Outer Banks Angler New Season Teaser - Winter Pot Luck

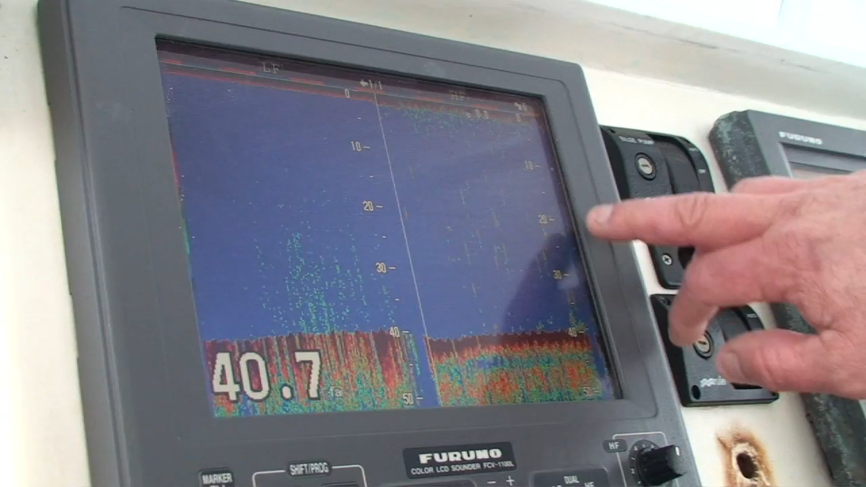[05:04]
But that mark right there, that should be a blackfin mark right there.